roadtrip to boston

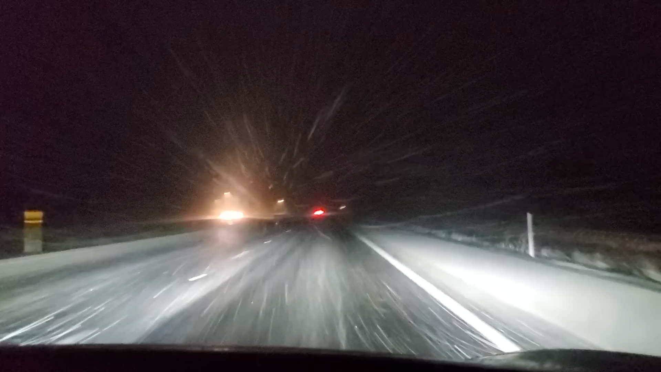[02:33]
Woohoo! I love driving at night in the snow.
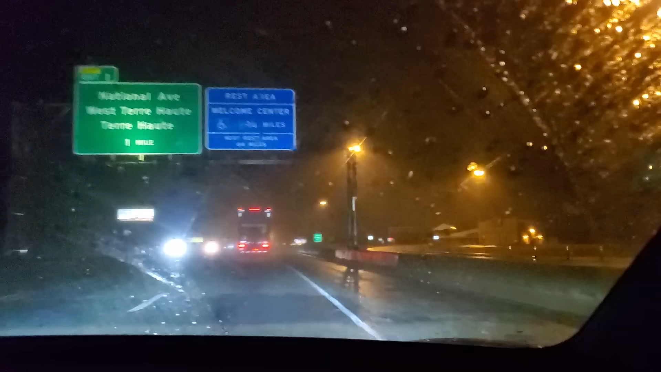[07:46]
Indiana State Line, did we just pass it? Was that it? Okay. Oh, you got it.